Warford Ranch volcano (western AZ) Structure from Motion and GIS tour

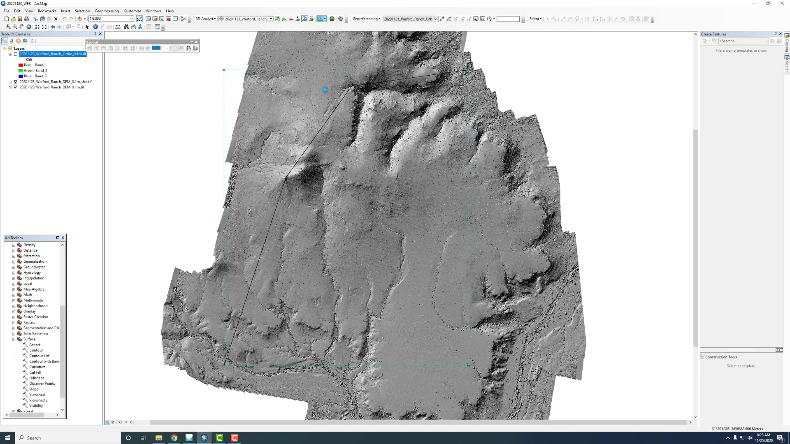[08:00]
probably be the equivalent if we we would did it just straight through so now I can display that here and it's kind of exaggerated but gives us a sense of of the topography